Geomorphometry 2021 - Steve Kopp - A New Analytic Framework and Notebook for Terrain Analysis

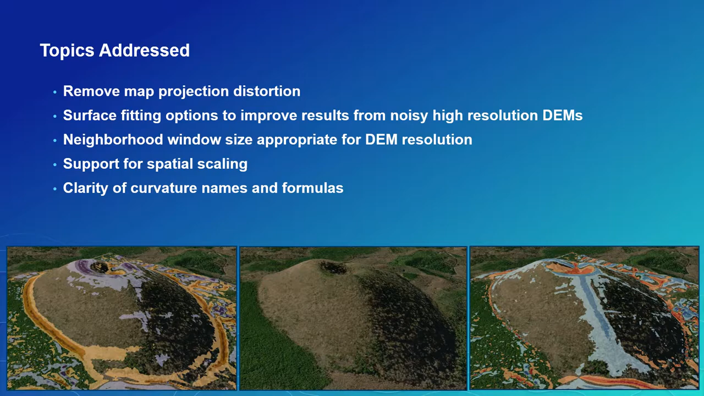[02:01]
And finally, to provide some additional curvature types with clear, unambiguous names and formulas. The graphics at the bottom are of a small cinder cone near Mt. Fuji in Japan, showing profile curvature on the left and tangential curvature on the right. This sample dataset is provided with the Notebook.